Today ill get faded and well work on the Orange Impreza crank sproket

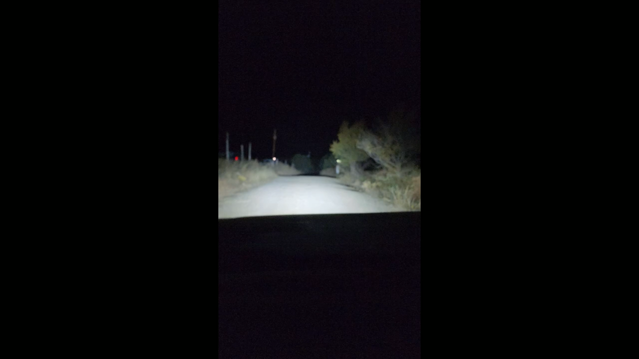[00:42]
Well, I was going to show you the land, but it's dark, so you don't even get to see the land. No land for you. Bam.